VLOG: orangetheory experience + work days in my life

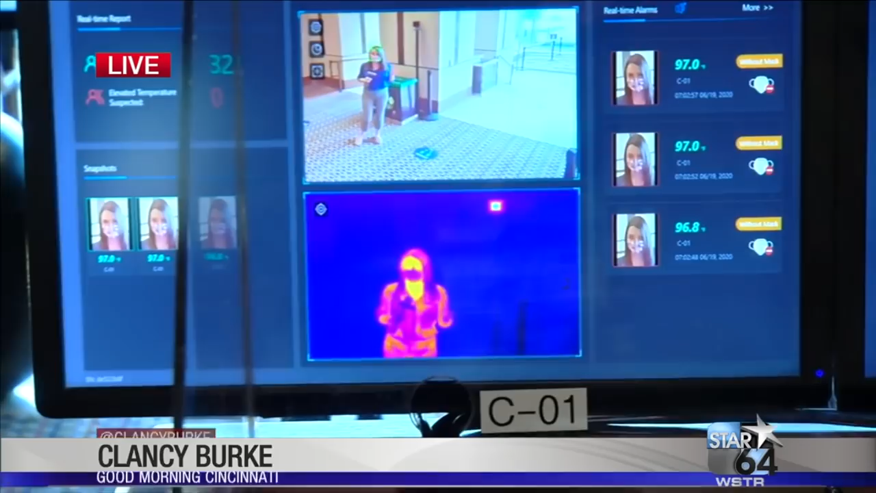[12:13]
Well you'll notice these changes the second you walk through those doors right now I am walking through a thermal scanning